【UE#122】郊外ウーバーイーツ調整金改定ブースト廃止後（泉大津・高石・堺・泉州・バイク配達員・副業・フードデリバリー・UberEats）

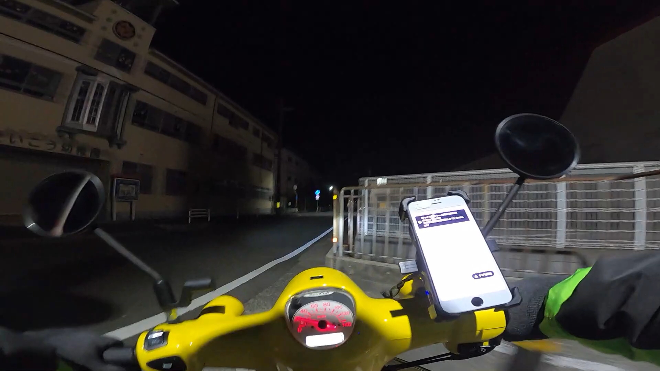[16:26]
うわー、これ便利。めちゃめちゃ便利。この地下道がなかったら、だいぶ回らなあかんすからね。はい、ビックリドンキー到着です。はい。F2です。はい、ありがとうございます。